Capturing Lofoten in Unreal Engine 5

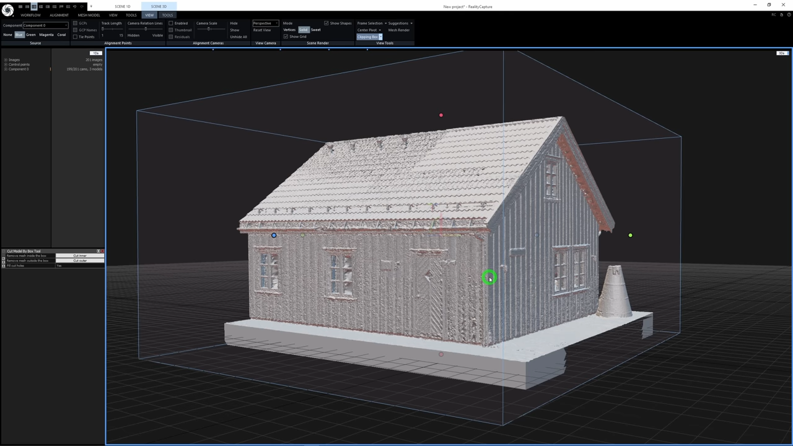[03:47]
The smooth, even shiny paint job meant to scan did not turn out very well at all. To make matters worse, I kind of forgot to bring my polarizing filter,
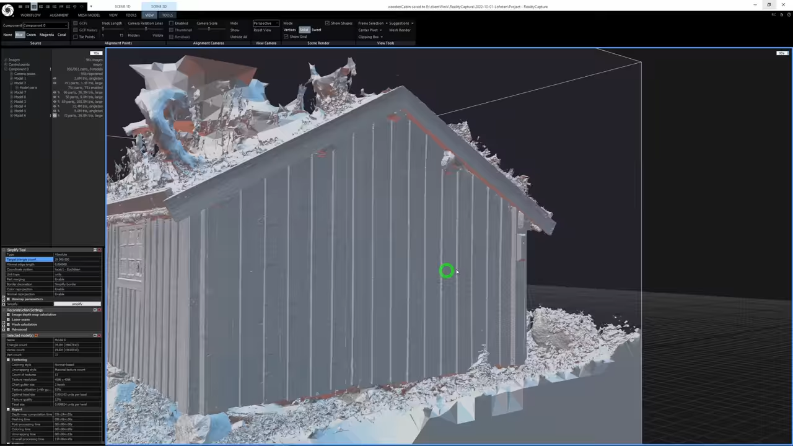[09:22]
The grass roof evidently needs a little bit of cleanup,